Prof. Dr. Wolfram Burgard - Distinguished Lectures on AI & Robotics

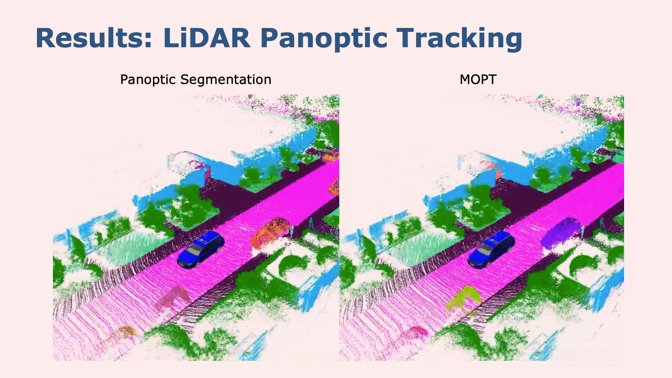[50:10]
individual points in the same objects have different color over consecutive frames and they stay consistent here on the right hand side all right so all right so that's kind of like the the